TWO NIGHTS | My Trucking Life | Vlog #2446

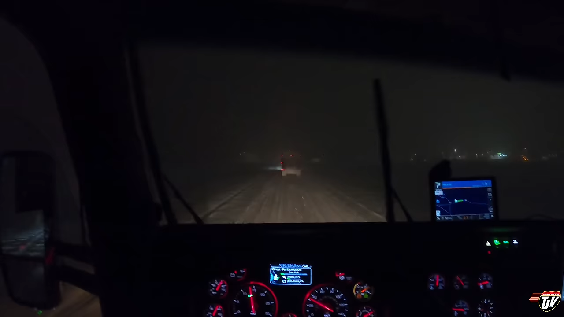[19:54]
There's somebody, well, like I said in the last clip, there's somebody at the front of this convoy, about 30 trucks up. That's excessively cautious, which is okay. Better than the opposite, like that pickup that just passed us. But his excessive cautiousness is getting on the nerves of people behind me. Somebody's going to end up in the ditch tonight, yet. It won't be me. It won't be me.
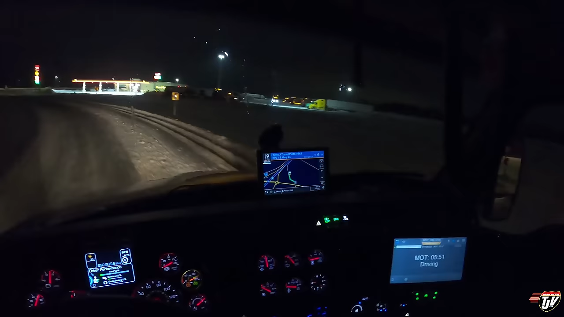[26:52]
That's awesome. I guess since the blizzard is over now, we got through it. I guess since we got through it, a lot of the drivers decided to keep going. On the right side. Not me. I want to park. I got to deliver in Regina in the morning. That's just like, I don't know, 10 minutes down the road from here. Oh, there's lots of parking. Thank God.